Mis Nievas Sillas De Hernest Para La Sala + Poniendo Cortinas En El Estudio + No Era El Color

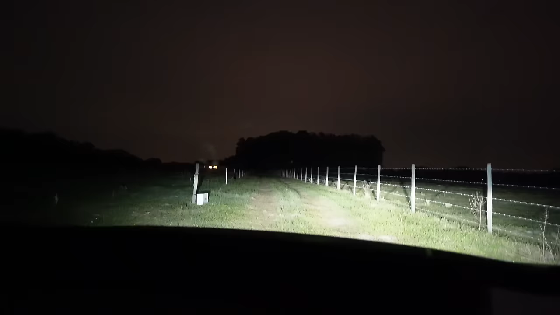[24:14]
Estamos llegando a la casa y miren donde me dejan una caja, chicos. Ahí. Normalmente la gente nos deja las cajas al frente de la casa, pero miren dónde me la dejaron. Eventualmente, como nosotros vamos a cerrar aquí por los perritos, vamos a, obviamente nos lo van a dejar aquí, pero por mientras normalmente van y nos los dejan.